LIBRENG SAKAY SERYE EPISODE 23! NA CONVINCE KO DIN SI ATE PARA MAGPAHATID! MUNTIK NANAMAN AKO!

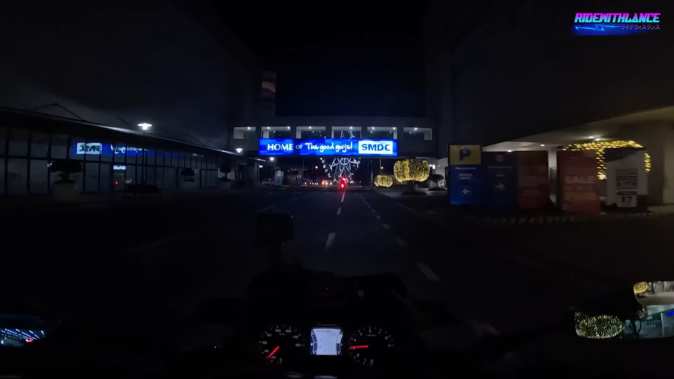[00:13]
And nandito na naman tayo ulit sa Mall of Asia, sa Pasay.
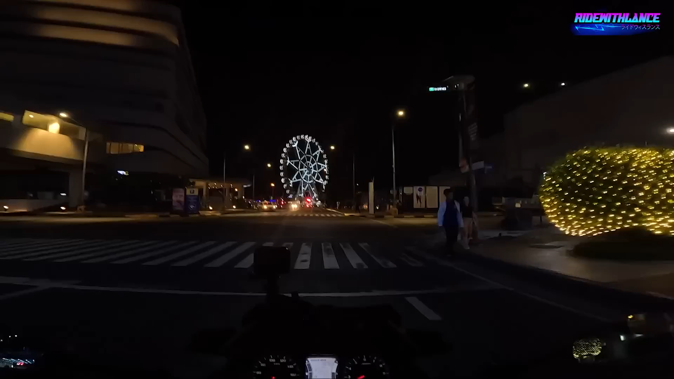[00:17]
Ito, and nagkaroon na naman tayo ng extrang time para
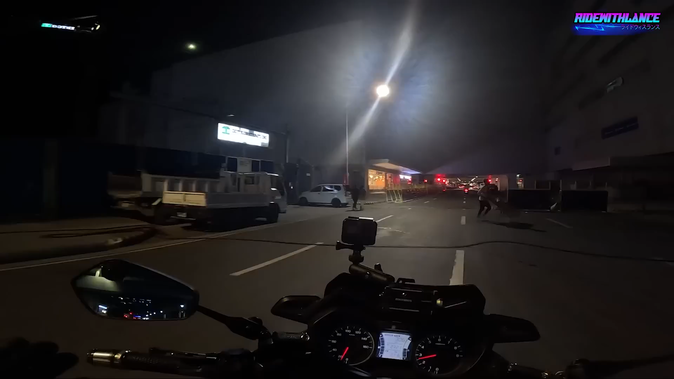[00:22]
makagawa ng vlog or makapag-content ng libreng sakay. So, na-miss ko din to. And naka-excite kung may papayag ba or tataglihan ba tayo ngayong gabi.
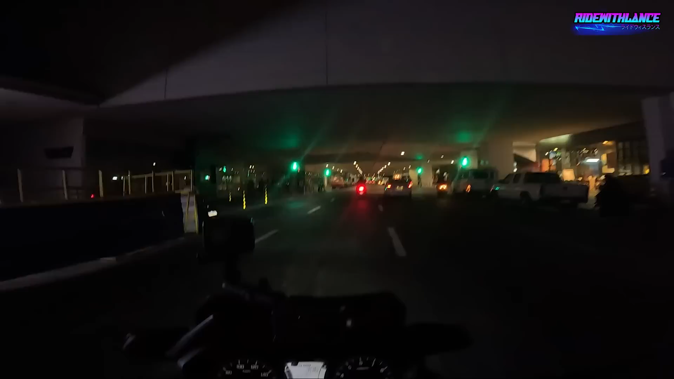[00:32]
Andito ako sa may part ng Mall of Asia, papuntang Ecom.
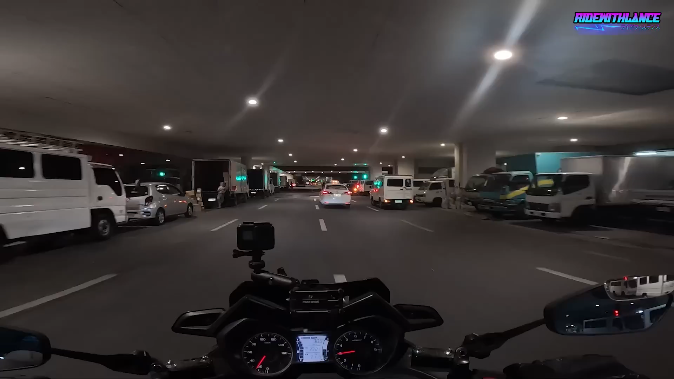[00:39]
Doon tayo magtatry maghanap na pwede nating maisabay. Kasi doon yung mga maraming nagtatrabaho, like call center agent, na pauwi na sa mga ganitong oras. So magpapakasakali tayo na makahanap or kung pumayag sila na maging part ng content natin. So let's go, hanap tayo dito.
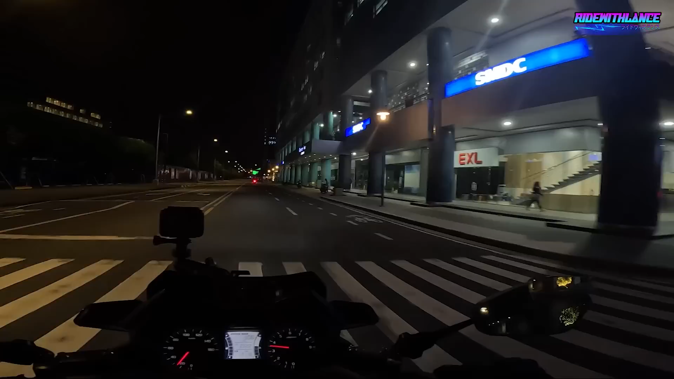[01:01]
Mahalata naman natin kung yung tao is pauwi na eh, or kung nakabreak lang si ate.
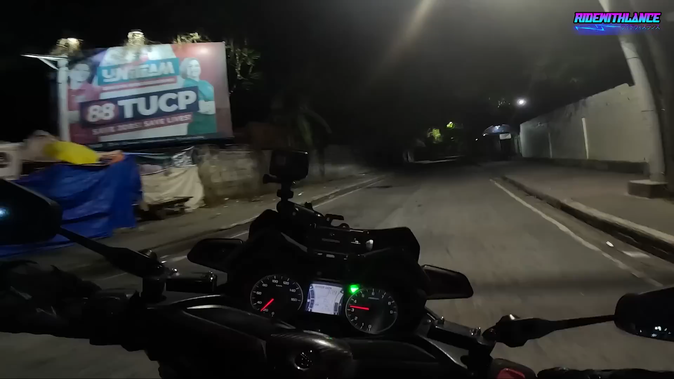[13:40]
all. Kuya, yan, diretso ka lang. Kasi one way yan. Go. Ayan. Diyan kuya sa may barangay hall, diyan. Mag-left po tayo.
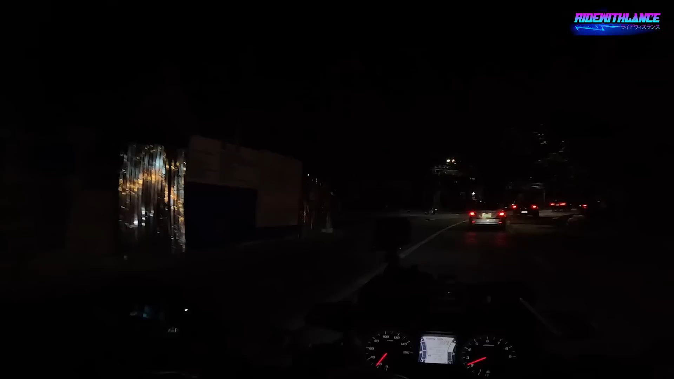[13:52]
Okay, dito. Tapos left po tayo. Okay po. Ayan kuya, bago mag-mini stop.